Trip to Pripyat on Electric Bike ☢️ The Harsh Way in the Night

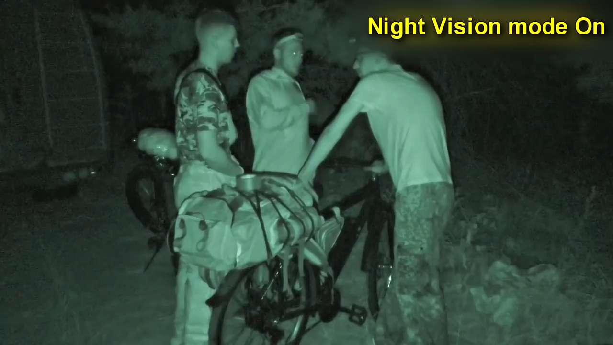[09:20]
Not really We have to Anton Do you see the light here?
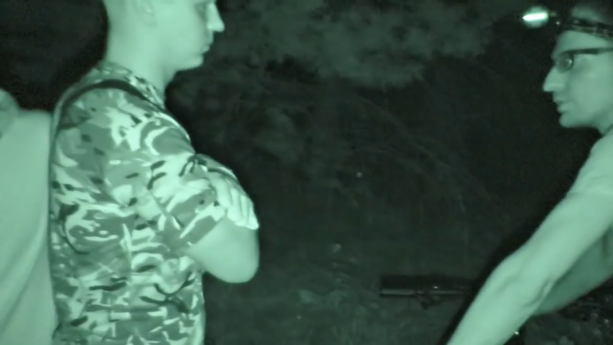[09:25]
Over here on the cam I can barely see two dots here They are barely seen, right?
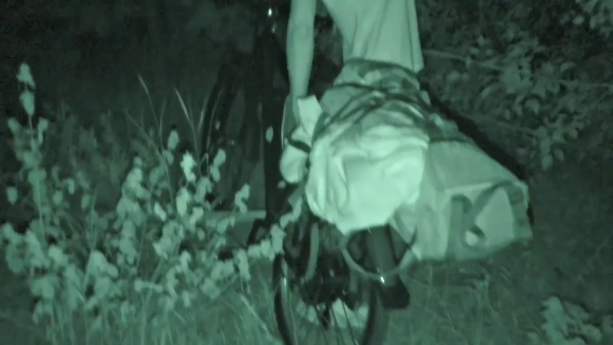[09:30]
Super There we are climbing through It is a fallen tree here Hey, bro, let me help you From behind like this Oh my,
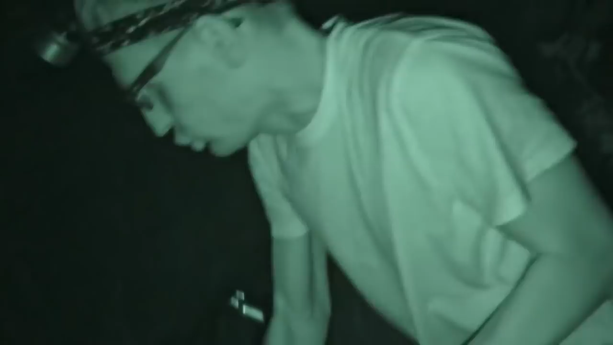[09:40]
it's so heavy There we go Do you imagine how extreme is that?
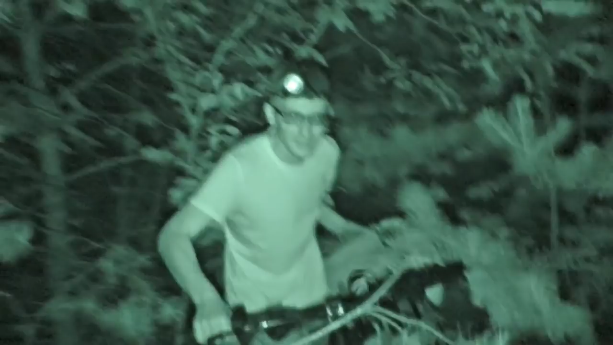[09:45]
We are in the forbidden zone Alex, what happened?
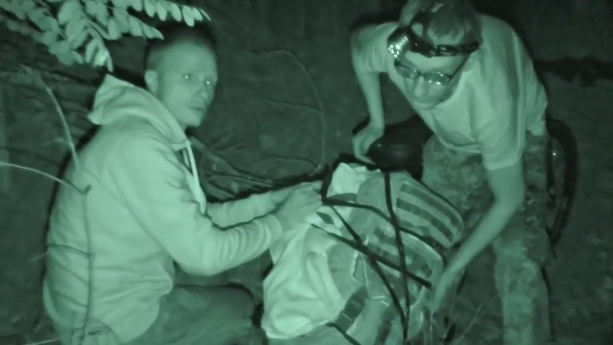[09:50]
He had a terrible overload and his luggage started falling from bike The strings aren't sturdy enough They are not supposed to hold this weight It's okay, we can do it
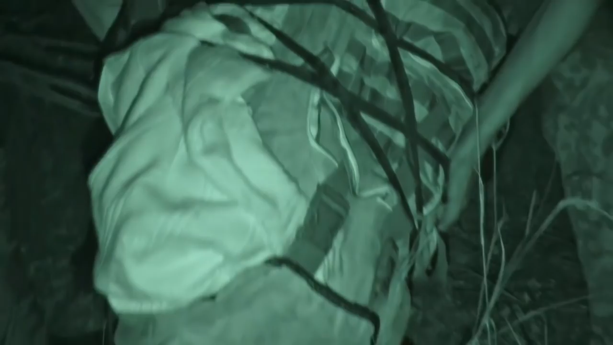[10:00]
Damn luggage So we bought this bag It broke right on the entrance It's over there Let me show you the way in, guys There are some spikes
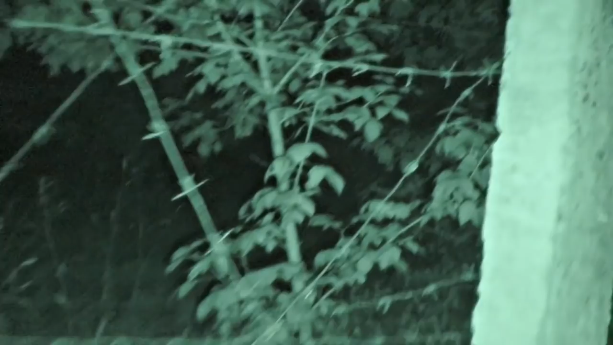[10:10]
And there is a hole
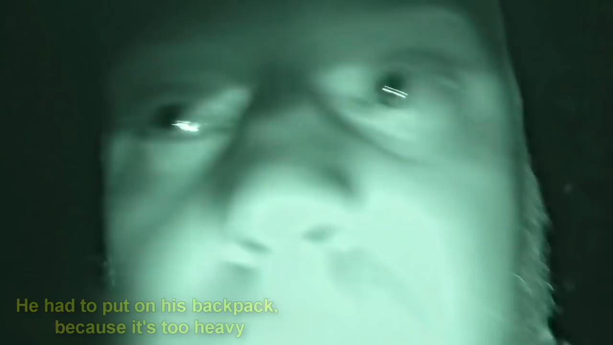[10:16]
And we are supposed to enter it Even Dima can't do it well How are we gonna do this?
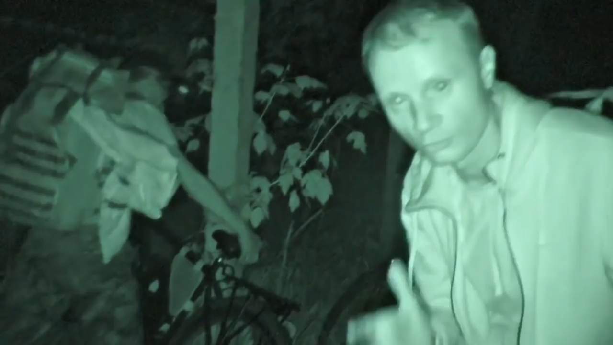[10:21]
Though this entrance is a screed It is just terrible for us And the hole in the fence is too small Don't let your wheels be stabbed, friends
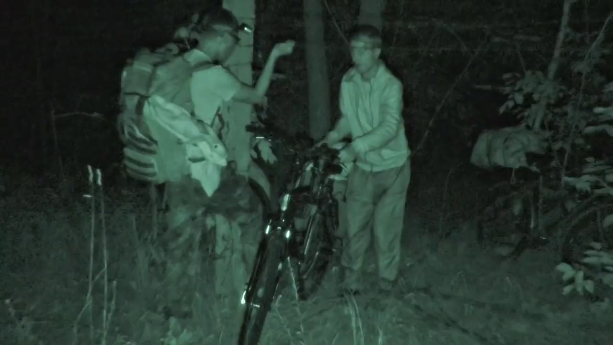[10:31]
On you now Yeah Careful It's so damn narrow Rising up now Yeah,
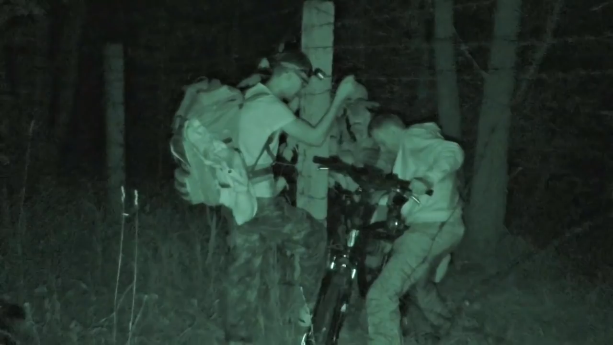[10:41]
come on Oh my gosh, I can't lift it I can't I did it Anton, was it hard?
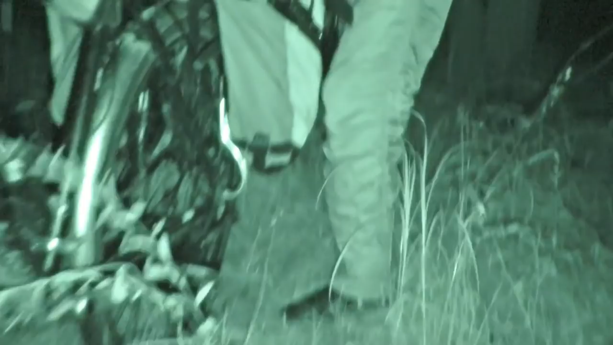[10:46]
Now we are on the protected line Hurry up,
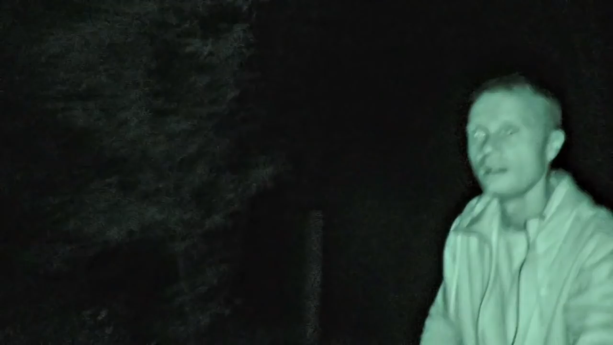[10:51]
let's get moving Well, friends, we are crossing the fence now Let's go, it will be fun
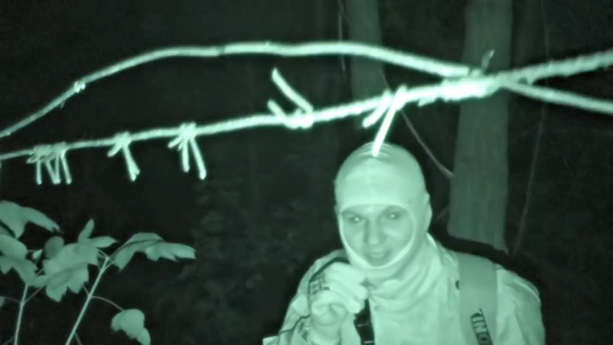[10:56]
Damn it, he's going to break something Damn it, he's going to break something Crap Vadim screwed up again We have crossed the border And now we will try to go There are the guys Going?
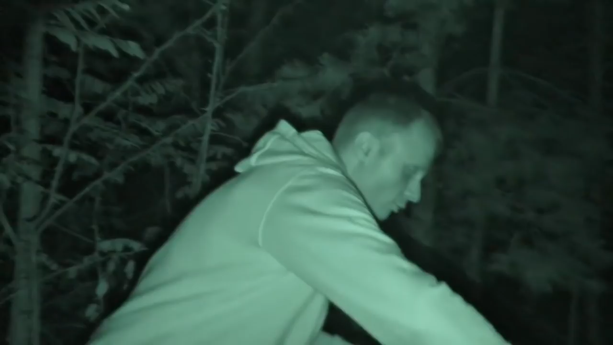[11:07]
Yeah, let's go This is it, guys We are in the zone now Turning on
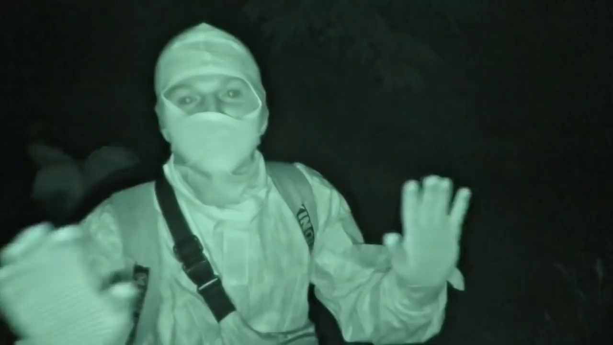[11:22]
We even can switch on the lanterns But I don't want to scare others with it There is a huge obstacle ahead
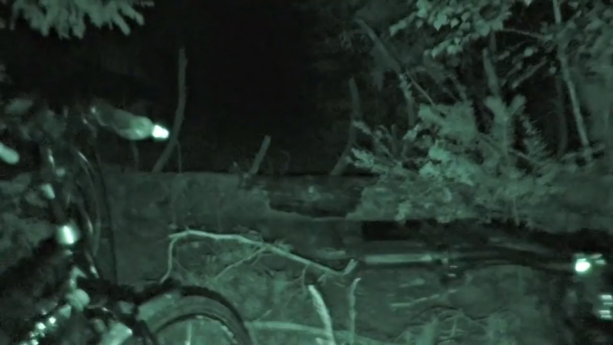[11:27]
Now we have to overpass it without heavy bikes
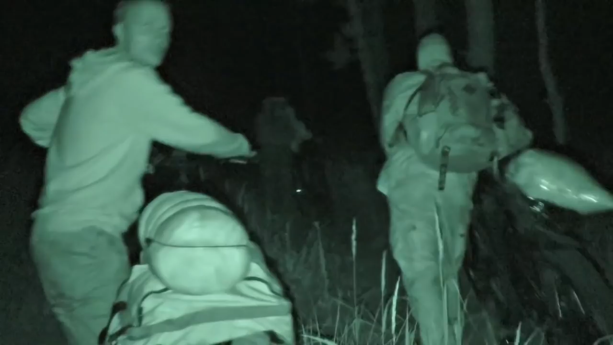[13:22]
Hey guys, can you throw away my bike? Please? Sure, if you want to stay here with it Okay, okay Right now you see everything better than I do Because it
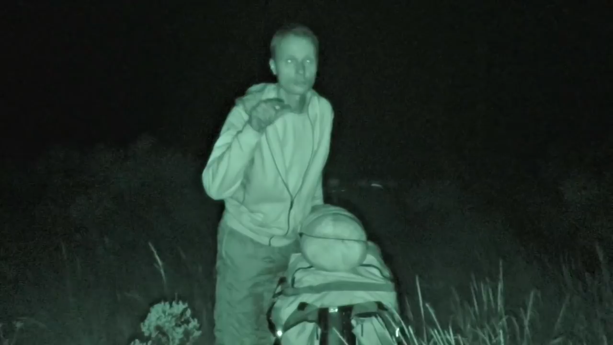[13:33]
is completely dark here There is even no moon Now we're using our bikes as the guide dogs So if there is an obstacle, I would be safe We've got plenty of time now These fireflies are the only source of light here